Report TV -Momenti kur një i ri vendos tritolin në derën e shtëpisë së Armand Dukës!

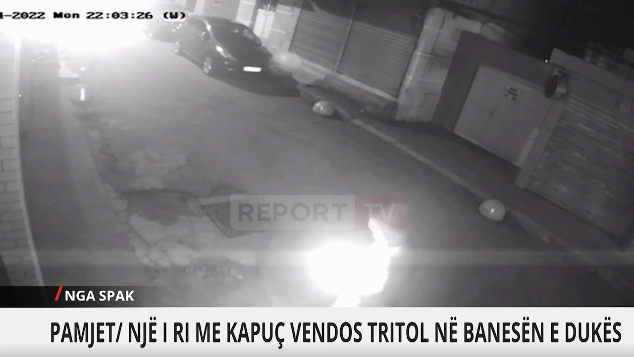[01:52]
është edhe ragimi i fëqinjve aty për balë banesës së zotit duka rezulton nga pamjet filmike, që personi parë që delë, thua e se sapon brinë edhe policia, është një zonje moshuar e cila delë për të parë, se që farë ka ndodhër pas gjurëmës që ka të gjuar. Në fakt, për ditës e djeshme, gjithë ka ndodhër e thores vjetët tre minutat të mbrëmis 24 janar e 2002, qytetit dursit, thua e se shë dëgjuar në pjesë më të madhët të qytetit dursit, kësh përthime lënde eksplozive.
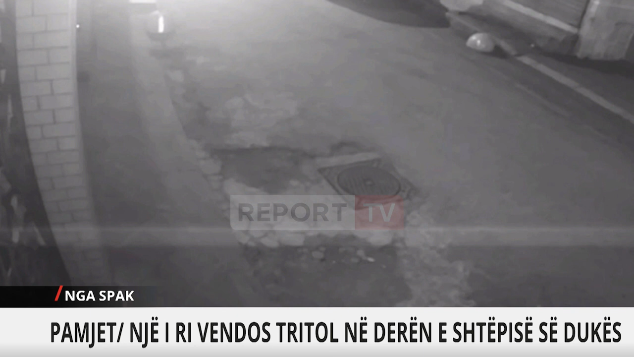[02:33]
kemi të bëjmë me një sasi të vendosër në përmjet fitilit në cepin e derës së jashmet të hyres të banesës së zotit duka. Zotit duka ka dekleruar në fakt në reagimin e tim brëmën e djeshme, se në atë banesë ndodhëshin bashortja dhe djalit të cilët pat mirësisht, jo vetëm përse ndodhëshin aty, po askush nuk ka pësuar lëndime, pra nuk kemi dëmë në jetë njërzore, por kemi dëmë në materialet tjetë grupë jeti mori, cili do të zbuloj se qëfar ka ndodhë. Aktualisht dhe prokurirë e dursit ka nga zhuar një prokuror për të jetuar këtë njërje,